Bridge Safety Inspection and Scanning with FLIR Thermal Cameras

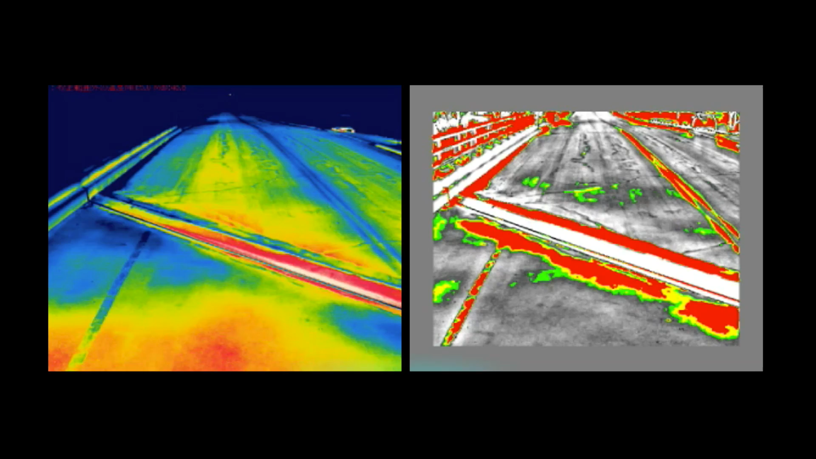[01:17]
This infrared system can be used by a government employee or consulting company, which is dealing with the bridge inspection service.